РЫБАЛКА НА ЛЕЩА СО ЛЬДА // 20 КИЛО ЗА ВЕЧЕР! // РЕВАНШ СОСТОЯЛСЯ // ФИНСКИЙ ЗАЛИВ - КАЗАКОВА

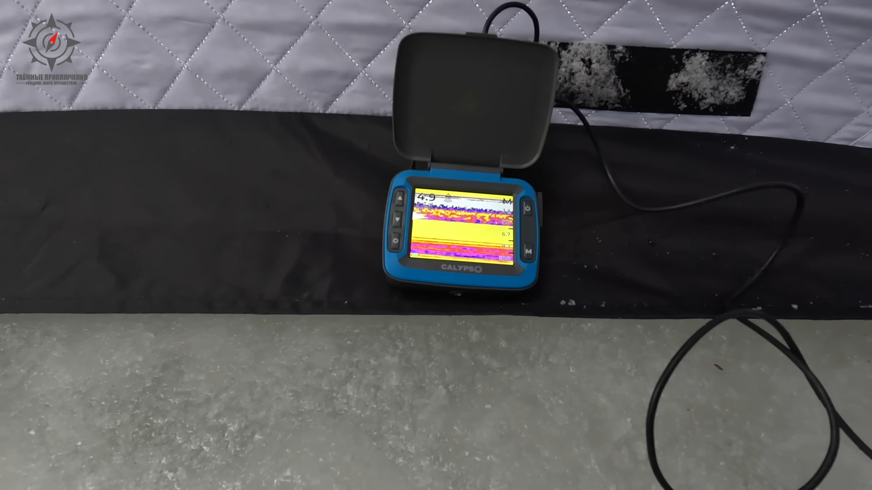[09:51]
Вот он немножко начинает опускаться вниз. Видите? Опускается вниз. Большой пучок сажаю на крючок я.
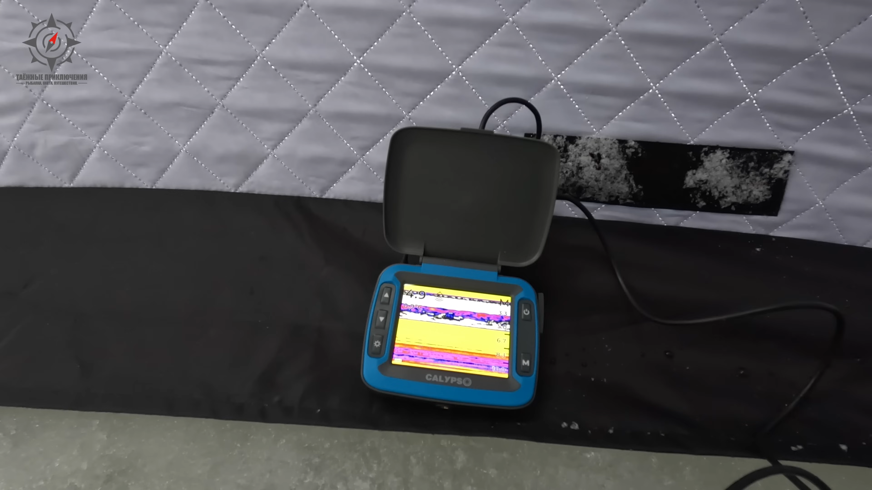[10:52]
А вот хороший, прям все показывает. Маленькую мормышку показывает. Прикольный. Значит, и рыбку нам будет показывать. Так, ну что, поставил две удочки.
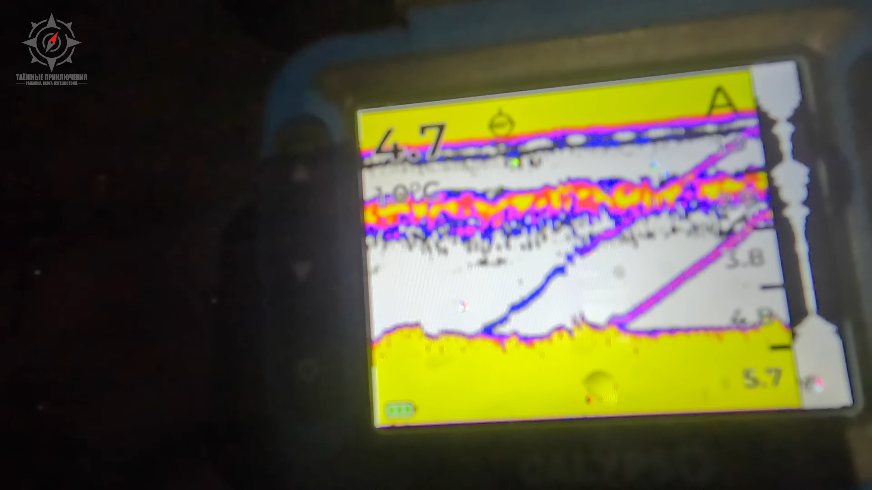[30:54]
Эти верхний слой подо льдом. Это мотыль. И он потихонечку. Сначала поднялся.
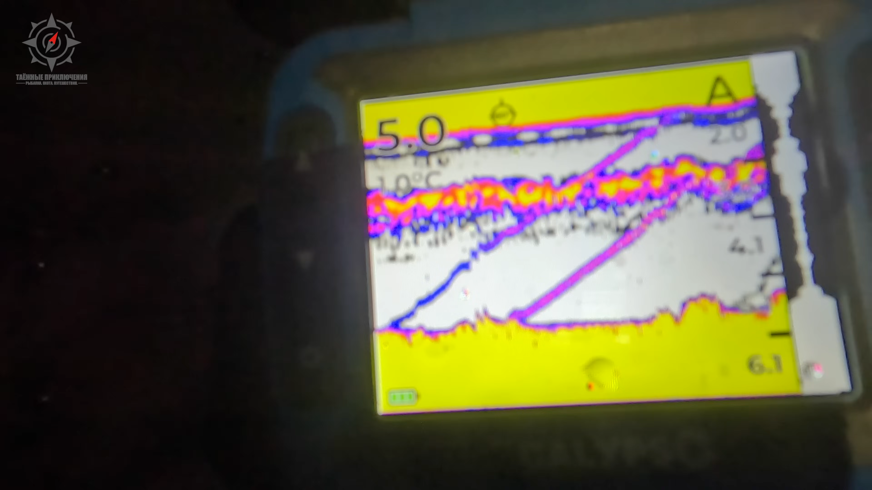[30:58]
А потом сейчас будет опускаться тихонько на дно. С дна полоски видно, поднимается тоже.
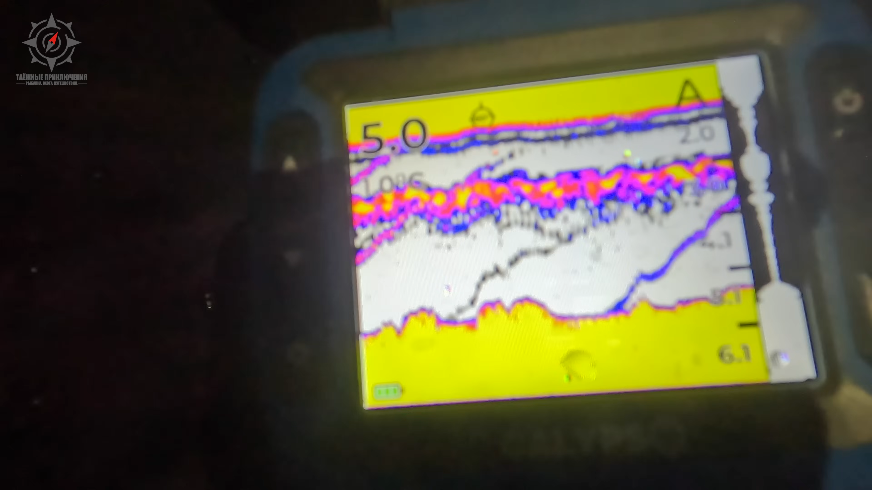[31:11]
Ну, рыба ходит, и с дна начинает мутить и поднимать какую-то грязь, которая вверх поднимается, и холод тоже это показывает.
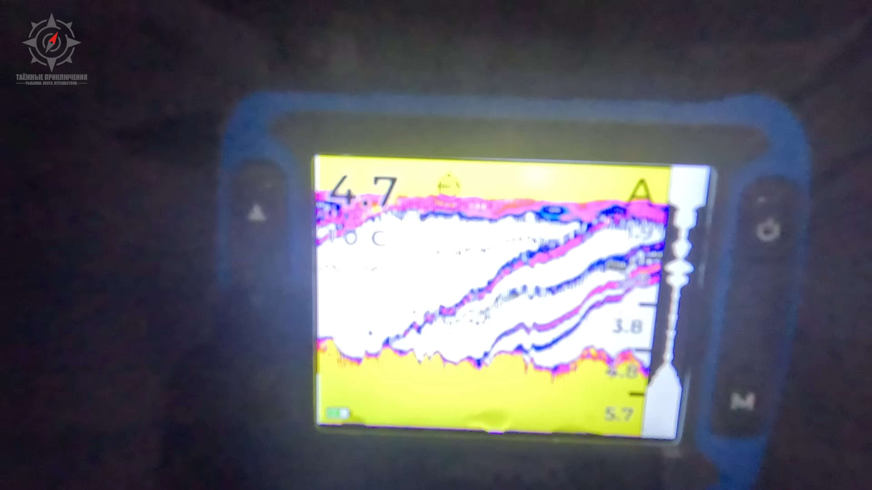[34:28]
Посмотрите, что творится на эхолоте. Это все рыба опускается вниз и приманку ест.
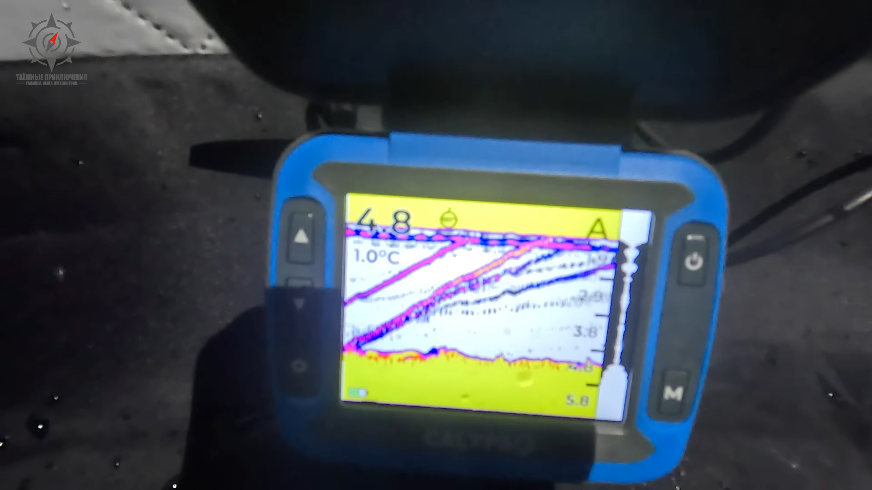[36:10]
On screen: water 1.0°C
Красный, синим. Полосы, это все рыба.